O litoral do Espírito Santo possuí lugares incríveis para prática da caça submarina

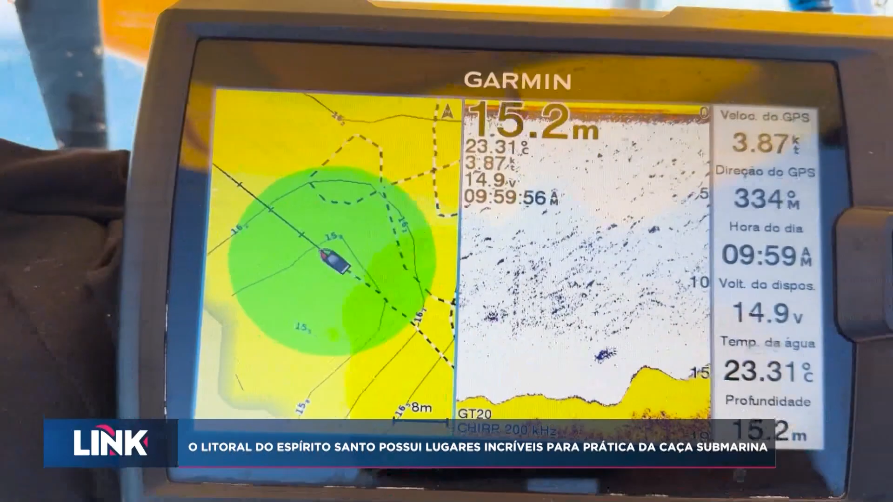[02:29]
On screen: depth 15.2 m, water 23.31°C, speed 3.87 kn
onde uma sonda eletrônica indica, no meio do oceano,
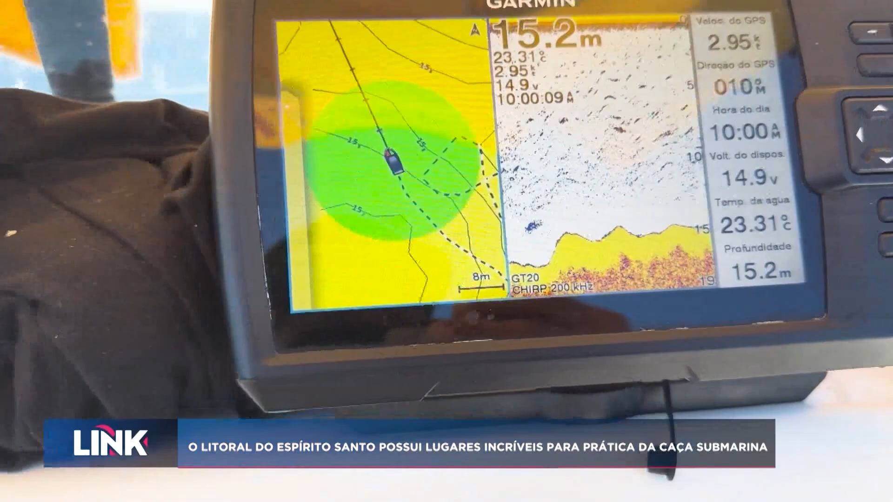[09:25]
On screen: depth 15.2 m, water 23.31°C
Hoje, as modernas sondas fazem esse serviço.